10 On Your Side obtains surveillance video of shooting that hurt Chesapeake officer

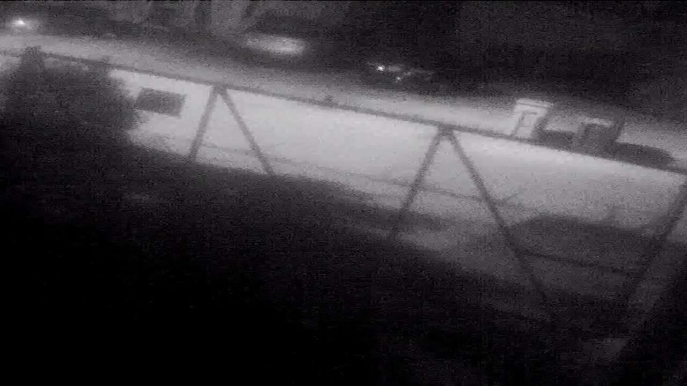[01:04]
The man calls 9-1-1 at 11-15 for a suspicious vehicle. Police respond, including a sergeant in uniform in an unmarked police unit. The surveillance video shows at 11-17, at least two people come off the porch at 10-24 Seaboard, firing several rounds, and you can see there is massive gunfire. It appears the sergeant may have been hit from the gunfire, and you can hear scanner traffic of those frantic moments.